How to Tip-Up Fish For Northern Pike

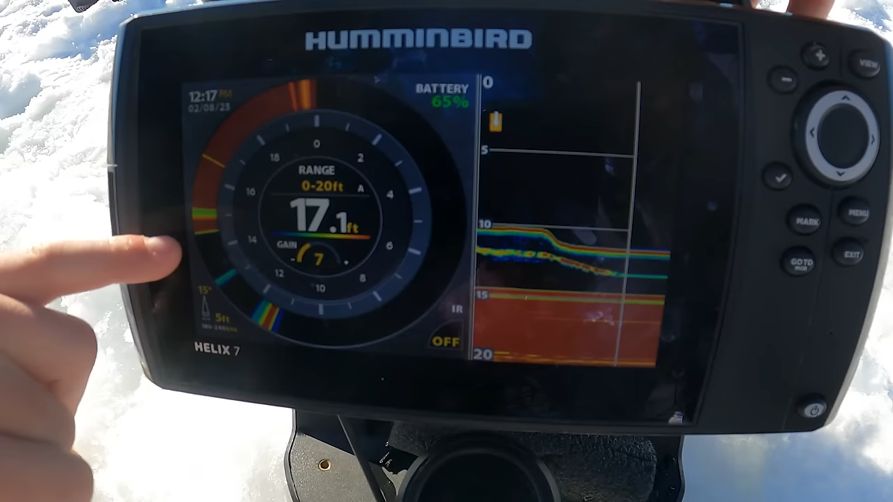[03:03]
On screen: depth 17.1 ft
and then there's the bottom so those weeds come up about three feet I'm gonna set the sucker maybe a foot foot and a half right
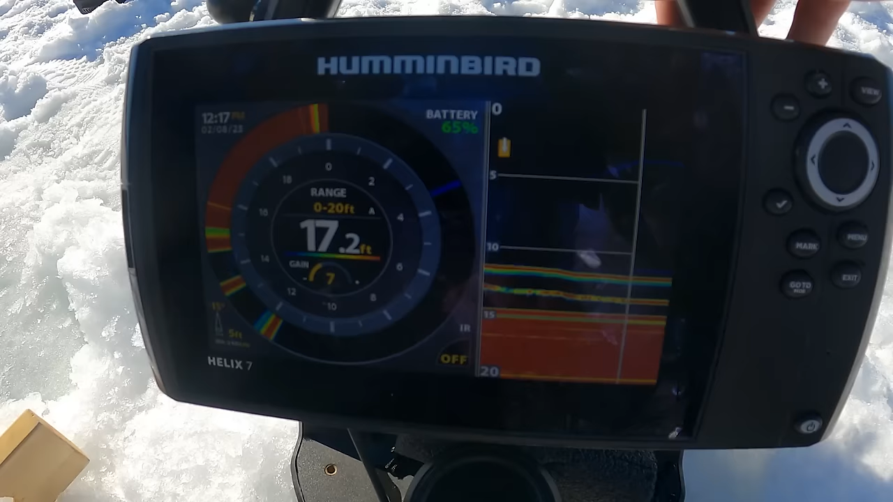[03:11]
On screen: depth 17.2 ft
above those weeds there those pike come out of those weeds and ambush.